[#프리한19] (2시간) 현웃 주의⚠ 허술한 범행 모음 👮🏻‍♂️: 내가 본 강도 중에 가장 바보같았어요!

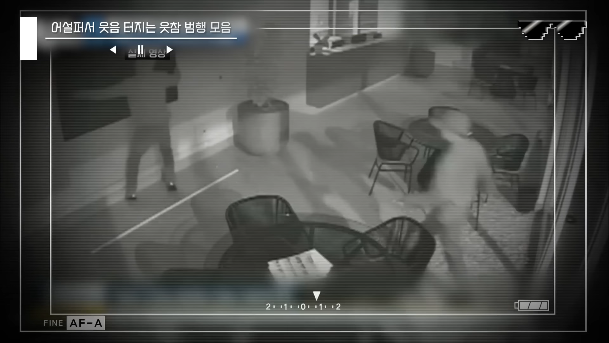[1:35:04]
두 남성이 유리분을 깨고 침입해 무려 75인치 최신형 대형 텔레비전을 훔쳐 달아났는데요.
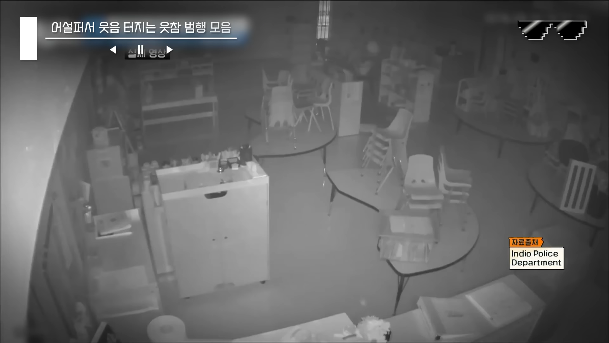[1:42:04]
2016년 미국 캘리포니아 한 아동센터에 도둑이 침입. 네, 사건 당일 CCTV에는요. 도둑이 들어왔다.